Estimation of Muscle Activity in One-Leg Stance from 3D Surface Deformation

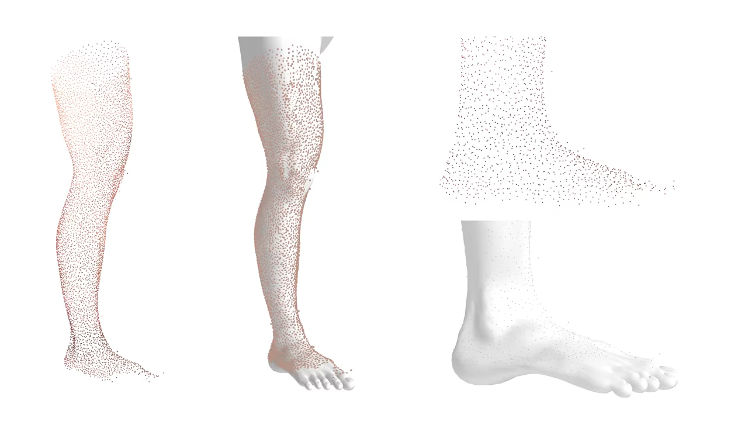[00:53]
To obtain a continuous surface, we register a template mesh into the point cloud. We additionally measure electrical activity in the muscles using EMG sensors.